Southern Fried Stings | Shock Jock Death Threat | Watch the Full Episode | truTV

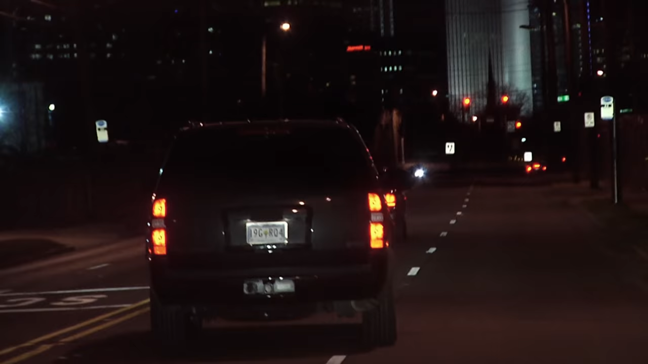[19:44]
Is this him? Is that's that him? This is him. Yes, that's him. That's him. He's gonna run a red light. He's making a left, Jay. Get him.
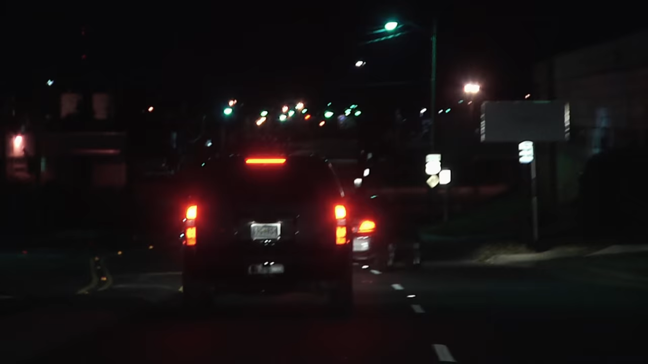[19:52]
I got him. Get him. You got the cop? Yeah, I got him. They're on their way.